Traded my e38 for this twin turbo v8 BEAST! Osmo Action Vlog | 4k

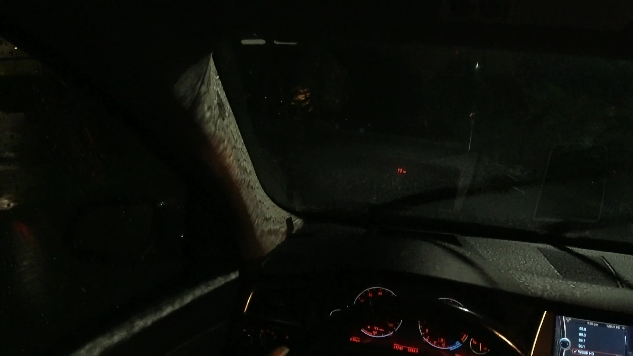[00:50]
I wish it wasn't raining because this is pretty annoying I do not want it to be raining right now but hopefully the rain stops so I can have some fun with this thing
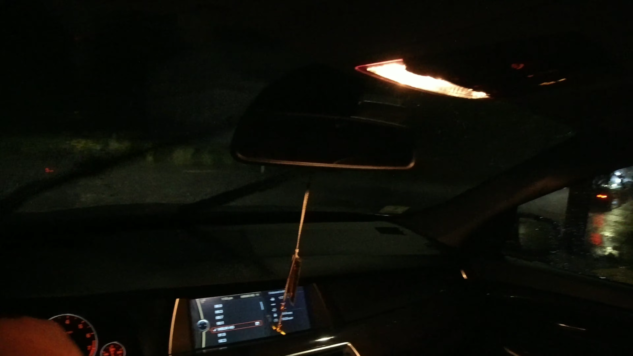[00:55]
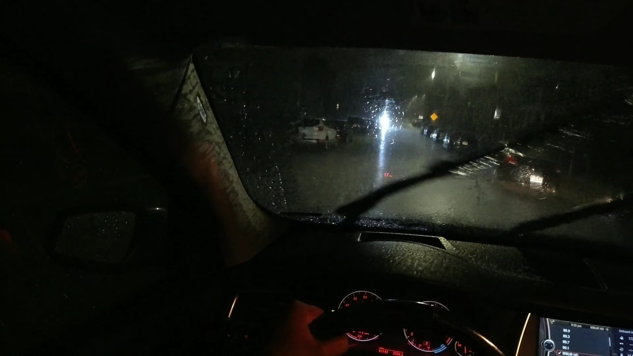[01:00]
let me put my seatbelt on you know if I get a ticket
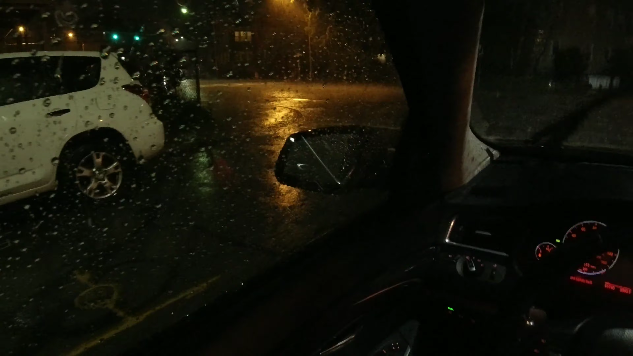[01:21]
yeah I actually really like the way this thing dries damn it's all flooding and stuff like that out here alright people
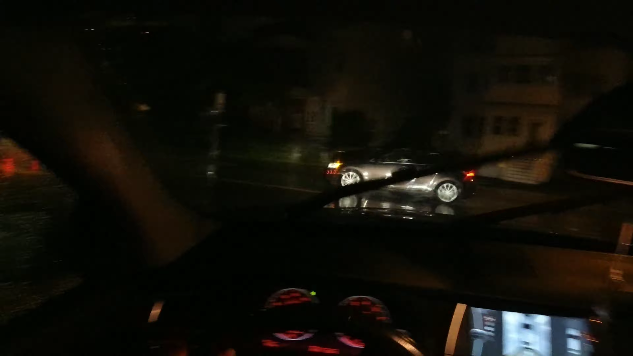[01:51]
I'm definitely gonna have to get some daytime footage driving this thing but oh man this thing is heavy wind up that window because I don't know why he wound that down there's a little drizzle over there but
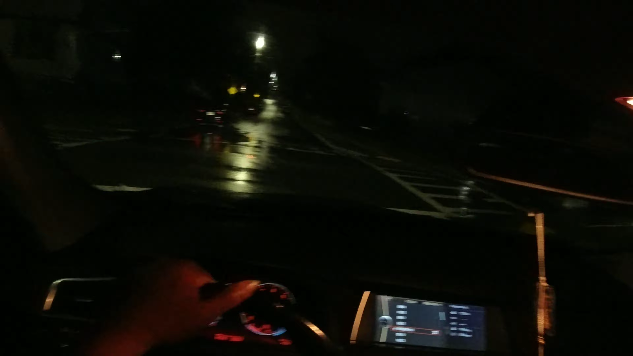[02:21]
not too much in here let's see I don't know maybe this is better the display turned off so I don't really know what I'm seeing right now but
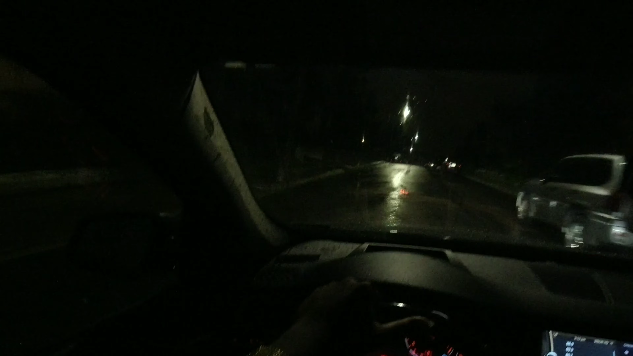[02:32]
yeah we'll definitely be putting this thing into like sport mode and all that kind of stuff but not now because you know it's raining I don't want to do that
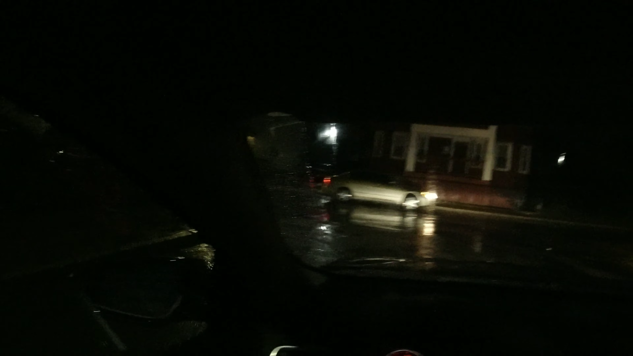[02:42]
because you know I just got it so I'm not trying to ruin it but you know the rain slowed down the ground is still wet so I'm not going to really be able to do any fun stuff right now but uh yeah well I think this is a decent view um